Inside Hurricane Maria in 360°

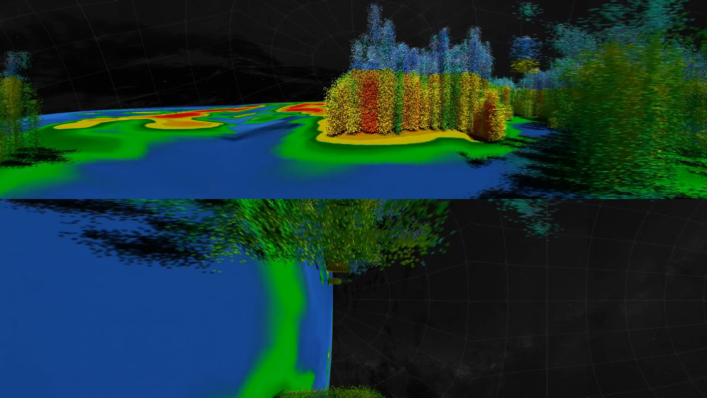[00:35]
You can look around by moving your device or clicking and dragging on the screen.
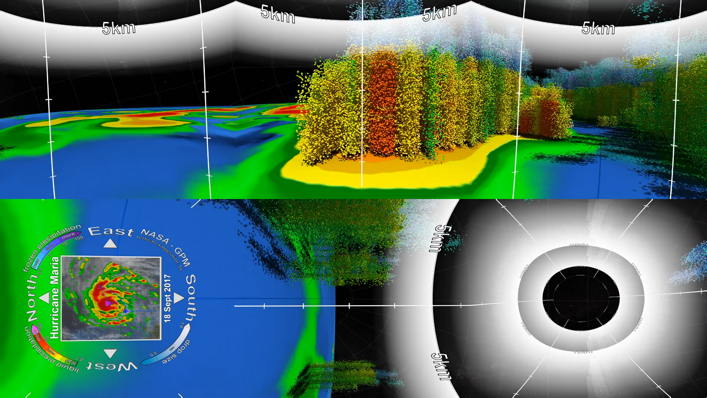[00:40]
We're currently inside Hurricane Maria when it was a Category 1 hurricane in September 2017. This was a few days before it rapidly intensified to a Category 5 hurricane.
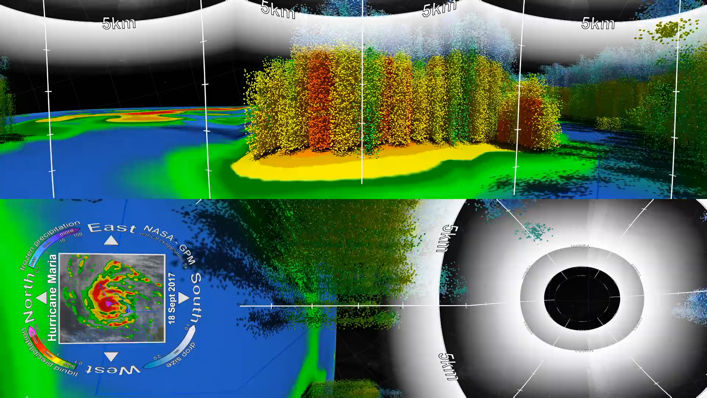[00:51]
Look down and you'll see a map showing where we are inside Hurricane Maria and what the colours are showing. The dots around you show areas of rainfall, where green and yellow show low rates and red and purple show high rates. The coloured areas below the dots show how much rain makes it to the surface.
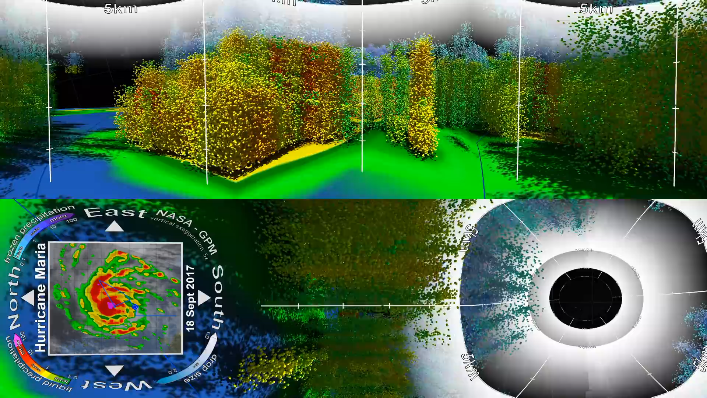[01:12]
Look up and you'll see blue and purple dots that show light and intense frozen precipitation.
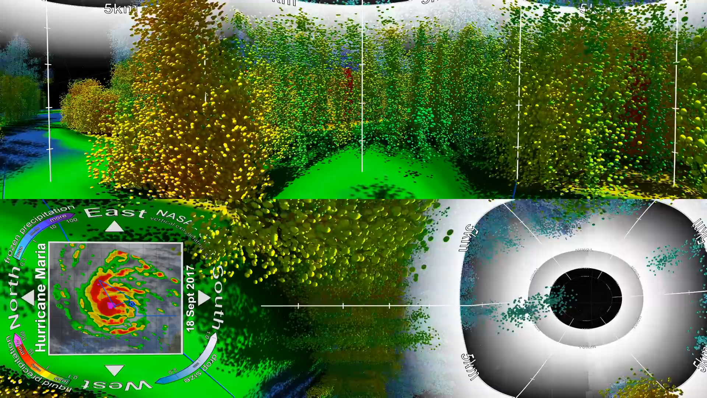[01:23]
Right now, we are travelling through a gap between rain bands.